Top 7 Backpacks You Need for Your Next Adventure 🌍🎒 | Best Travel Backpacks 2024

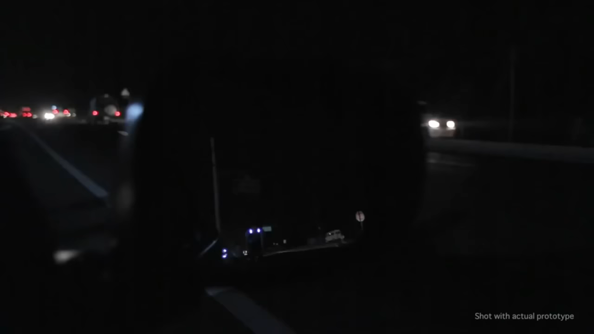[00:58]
Be seen in the rearview mirror with Aster's front lights.